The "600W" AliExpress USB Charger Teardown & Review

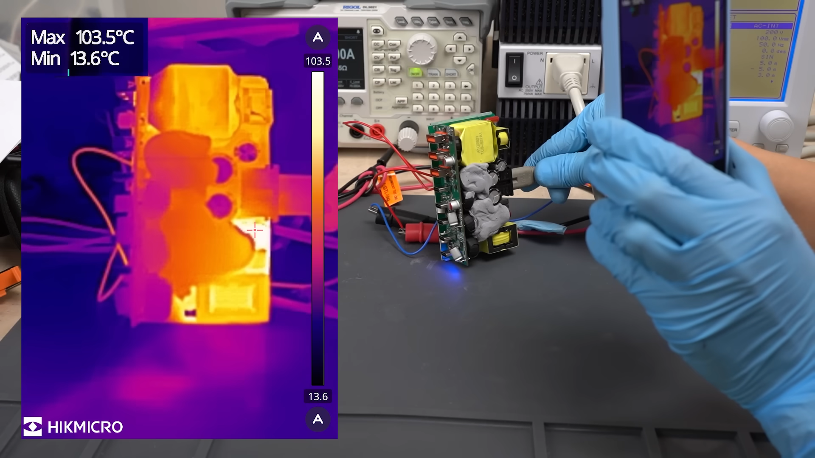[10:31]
On screen: max 103.5°C, min 13.6°C
Actually, the component that is heating up the most is this diode rectifier. The temperature has risen to 104 degrees Celsius, which is quite hot. This is what the backside looks like. As expected, the hottest part is the backside of the diode rectifier. It's a bit scary, so I'm going to turn off the power.